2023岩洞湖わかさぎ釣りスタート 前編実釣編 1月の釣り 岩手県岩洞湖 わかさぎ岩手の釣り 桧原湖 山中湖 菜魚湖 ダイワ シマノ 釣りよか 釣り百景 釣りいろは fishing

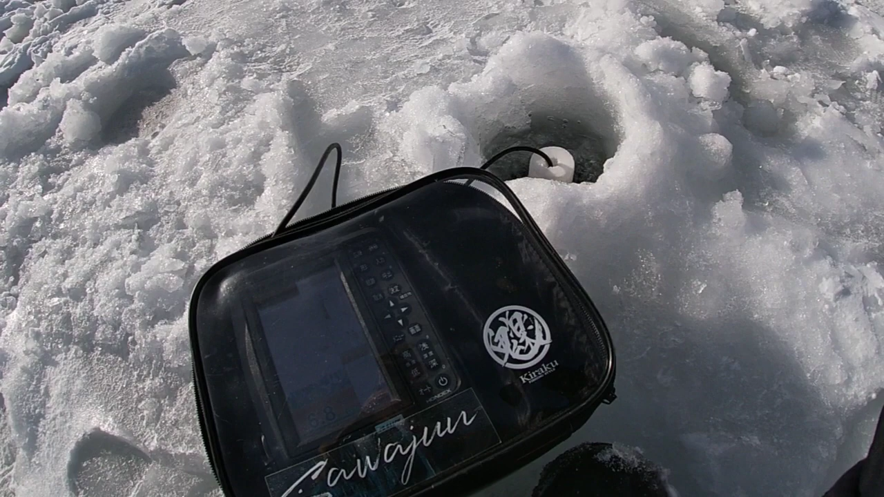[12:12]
よいしょお、いますね、ここいないと、感度落とすかなちょっと、落としても反応あるねいますねやっぱこれも消えると消えますね消えるとやっぱ魚なんですね